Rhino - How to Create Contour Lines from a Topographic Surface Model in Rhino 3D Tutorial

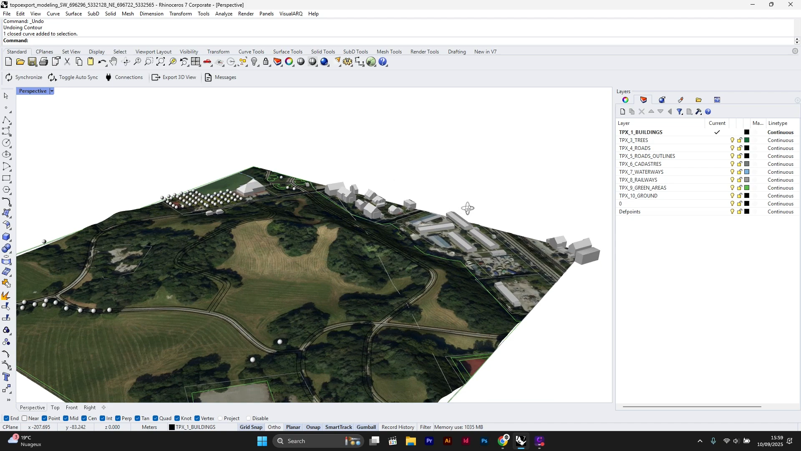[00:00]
hello everyone in this video i will show you how to create contour lines using a topographic surface model in rhino if you don't know where to download the same 3d topographic file i'm
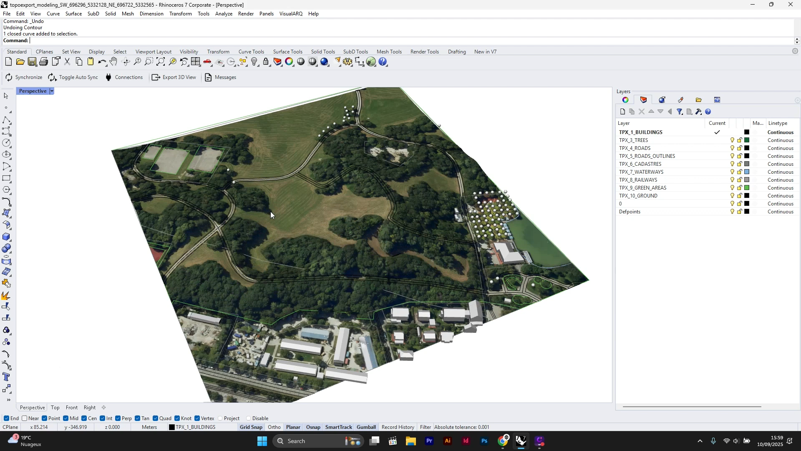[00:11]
using in this video just go to topexport.com this web app works worldwide the link is in the description
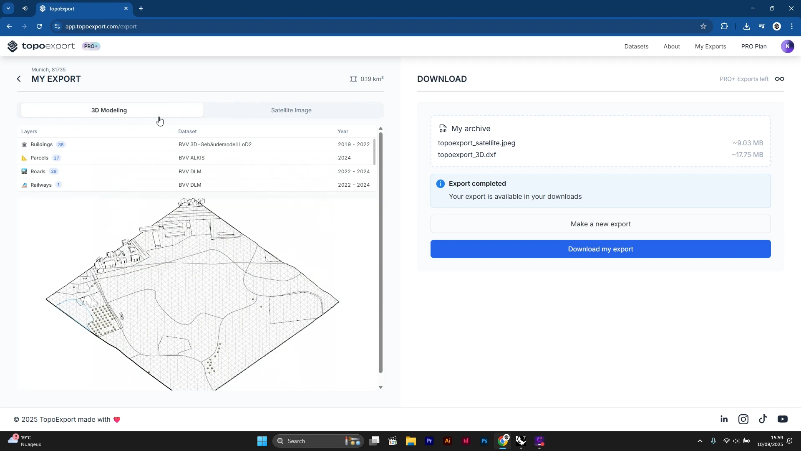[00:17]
so let's get started first select the mesh you want to generate the contour lines from then type the command contour switch
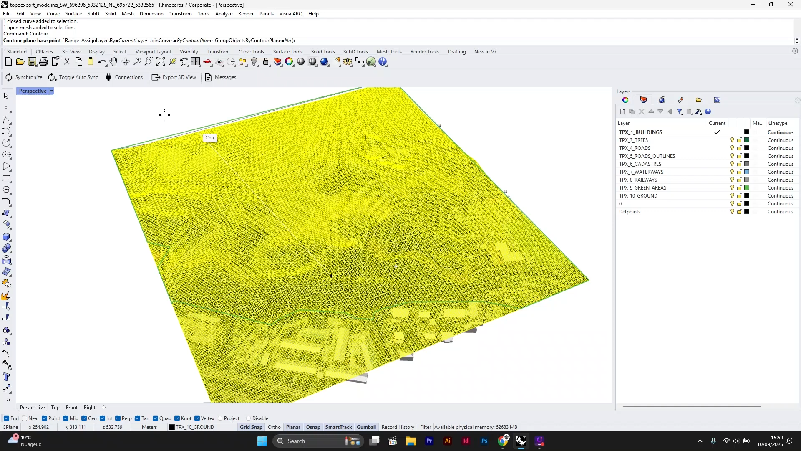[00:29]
to the front view and make sure the grid snap is enabled now choose the origin point next draw a vertical line in the contour command
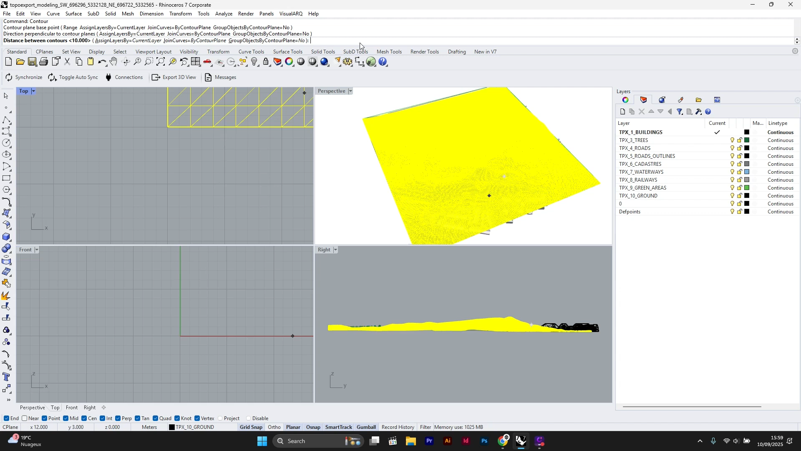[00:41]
parenthesis enter the interval you want for example i will type one to generate contour lines every one meter and there we go as you can see the contour lines are created at every one meter interval i